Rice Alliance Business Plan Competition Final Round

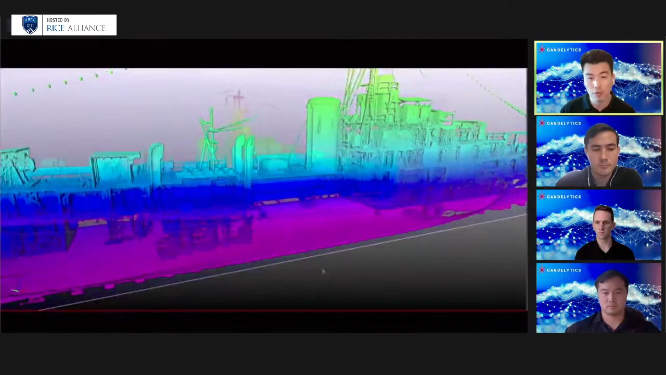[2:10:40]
This puts a full 3D data toolset at the operator's disposal, including the ability to take cross-sections and establish exceptional spatial awareness.
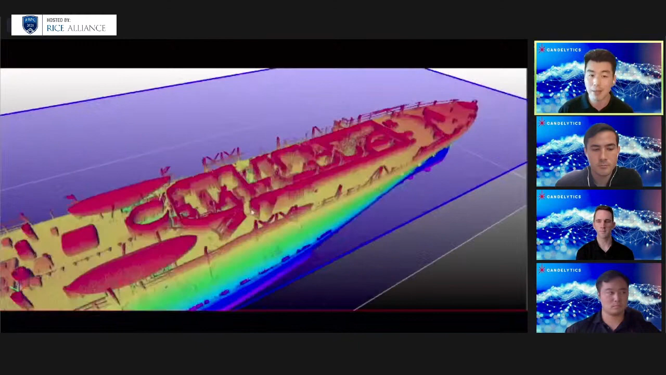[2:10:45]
This comprehensive visualization enables intuitive
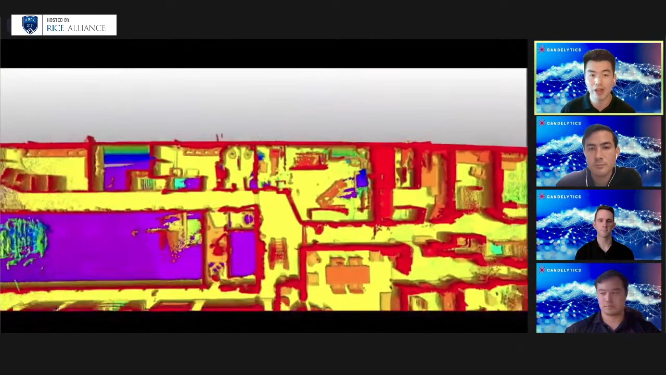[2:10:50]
identification of suspicious voids that could represent smuggling compartments. Here we see a hole in our data. You can see there's no floor in that compartment, and you're able to see all the way down to a hull.